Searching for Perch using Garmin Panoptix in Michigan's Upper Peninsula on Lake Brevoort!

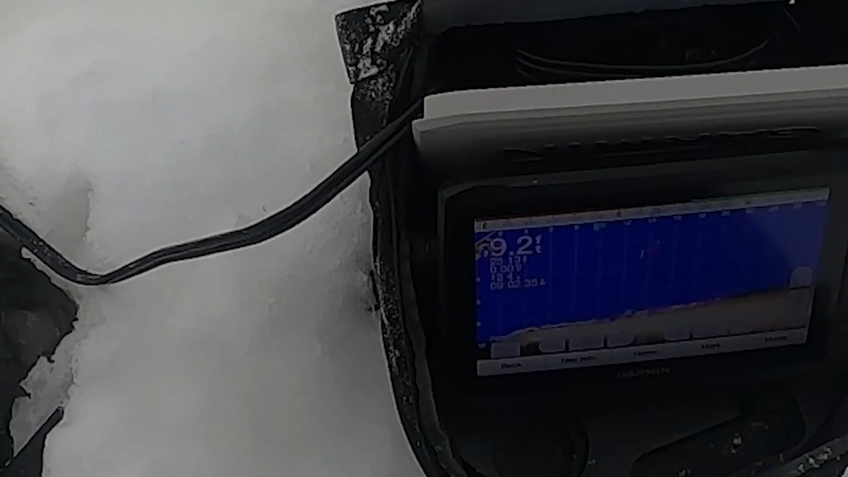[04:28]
You can see that punch in over there.
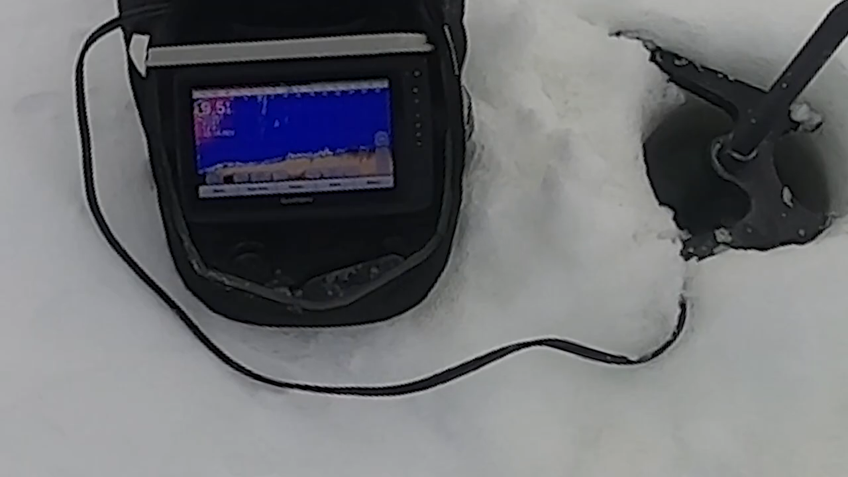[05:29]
Yeah, no, nine and a half. We were definitely getting warmer.
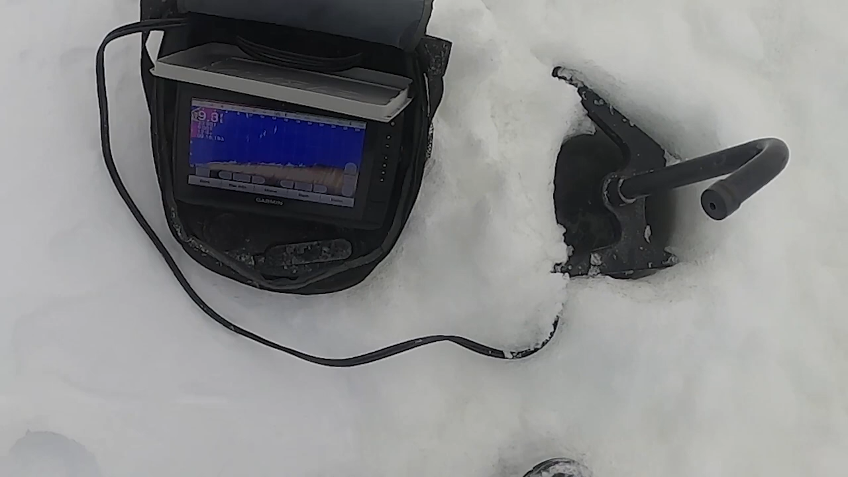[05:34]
No, pretty mud-bottomy. There might be two of these. It's not a defined line.
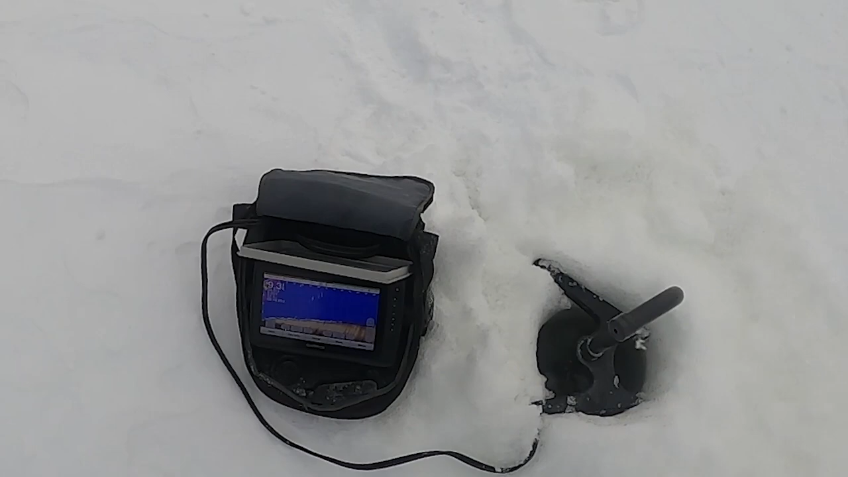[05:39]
How close are we to that submergent vegetation?
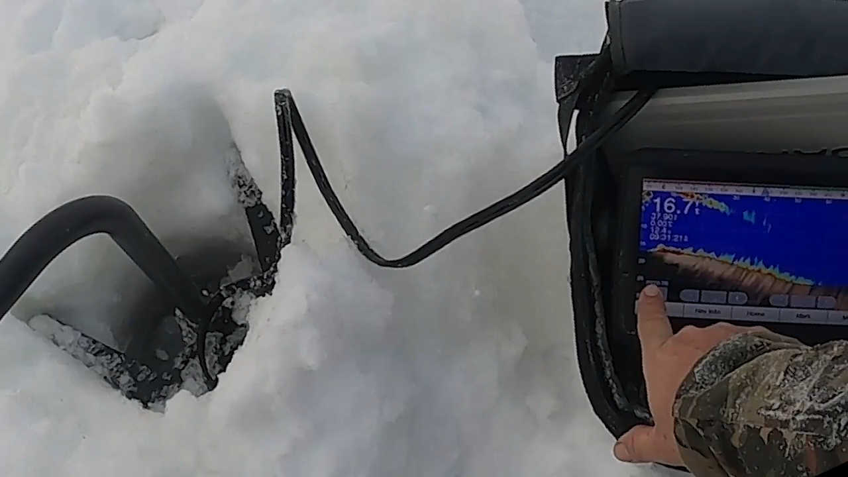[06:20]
And then we've got all this.
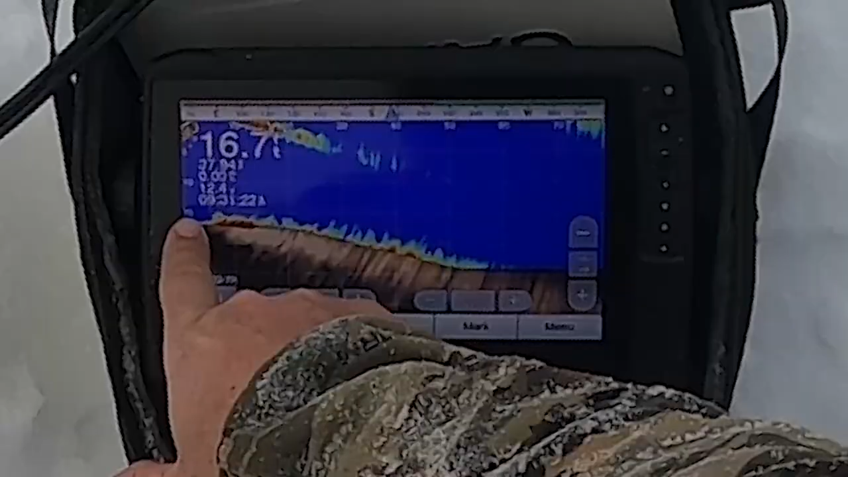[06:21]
Yeah, right. 10 feet. Fishy? Yep, I like it.
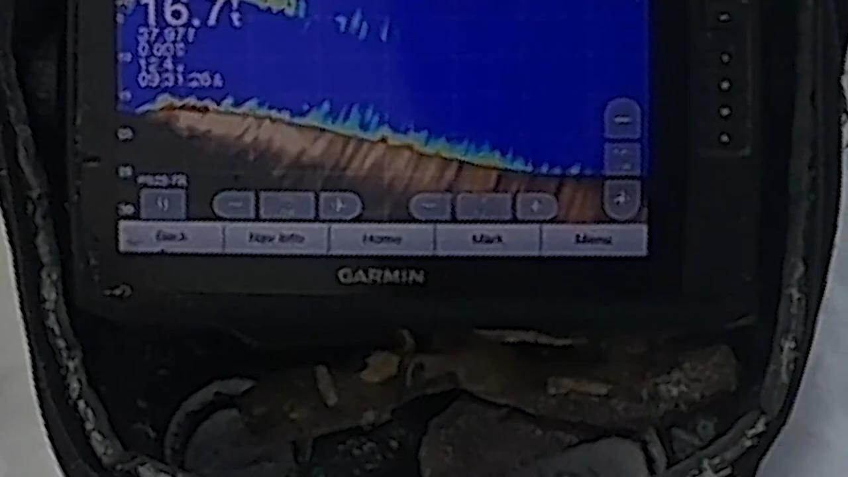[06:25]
This would be a good... I think that is fishy. We're going to set up our traps.
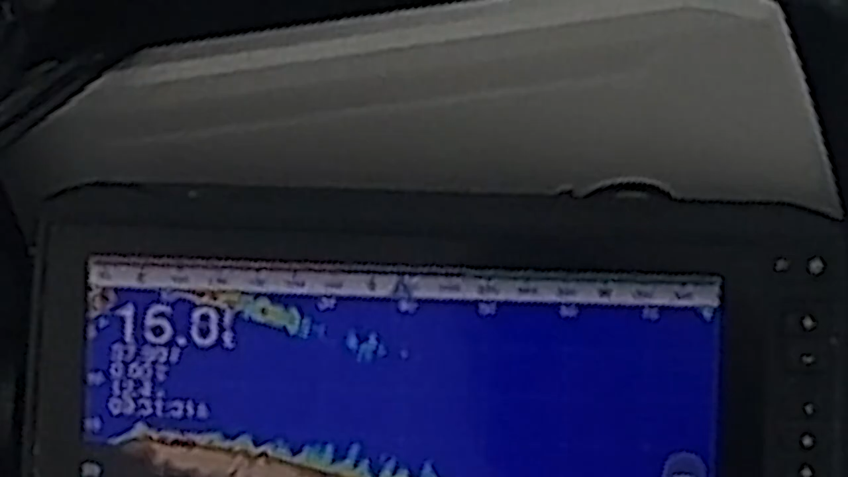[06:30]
Let's try it.
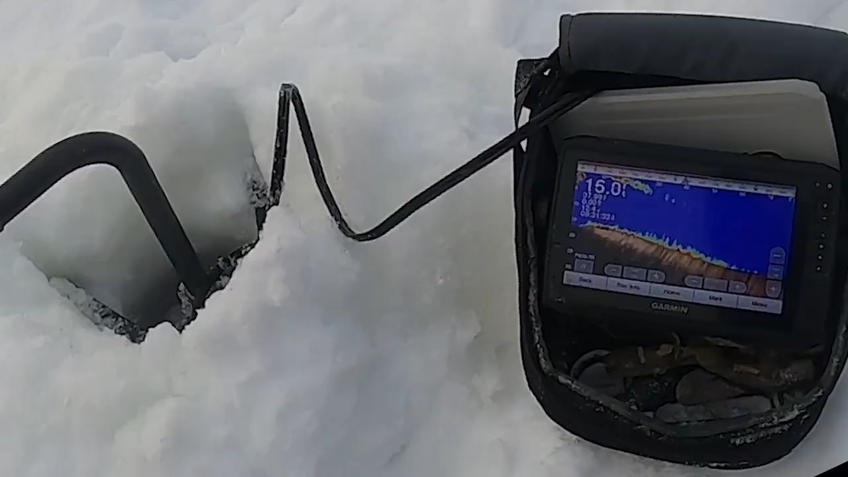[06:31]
It's definitely toolies. Right? You know? So like if we get, yeah, I like this spot. I like this spot too. Finally, we found what we were looking for.
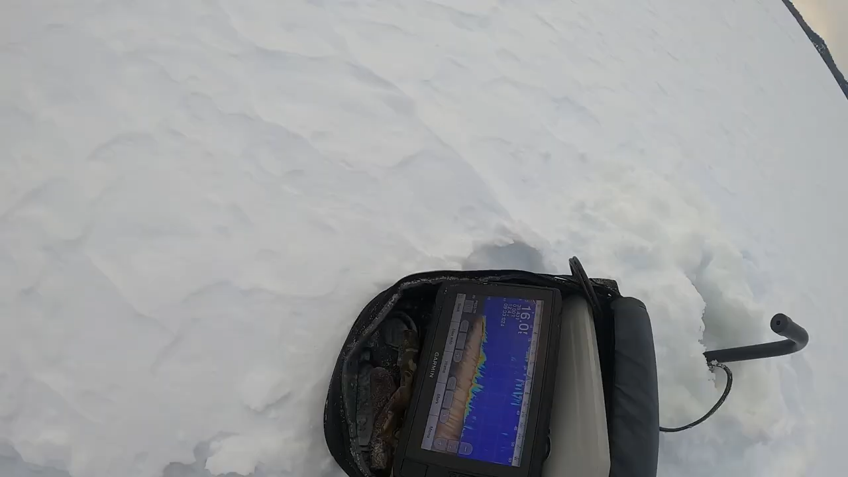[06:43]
Nice little drop-off. Nice little spot to set up some tip-ups.